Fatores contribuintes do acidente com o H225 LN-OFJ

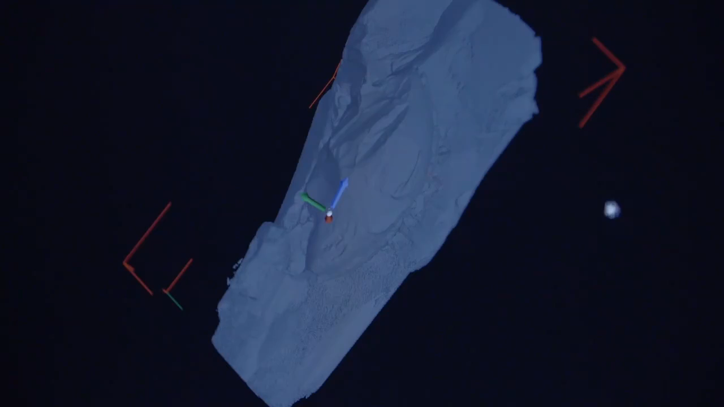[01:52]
The origin was traced back to the inside of the main gearbox,